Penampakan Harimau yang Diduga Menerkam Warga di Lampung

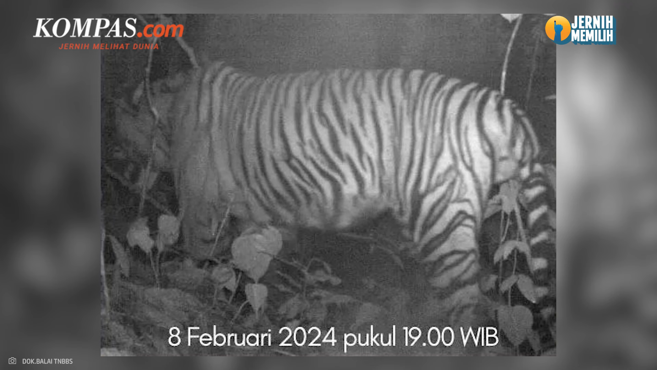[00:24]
8 Februari 2024 pukul 19.00 waktu Indonesia Barat. Menurutnya, ciri khas loreng pada harimau yang terekam di Februari 2024 itu
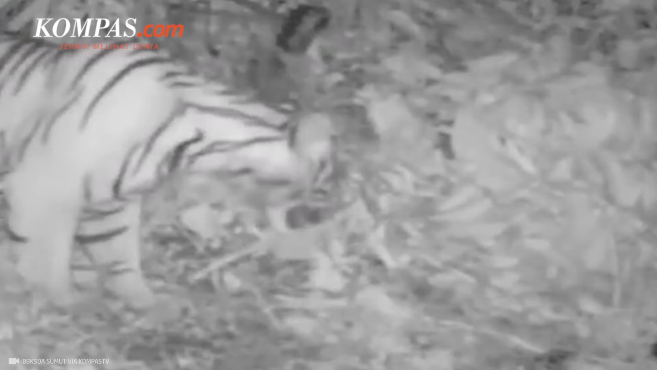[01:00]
Pada tahun 2022, harimau tersebut juga terekam kembali dengan ciri lorengnya yang sama. Sehingga TNBBS meyakini bahwa wilayah tersebut memang area jelajah mereka.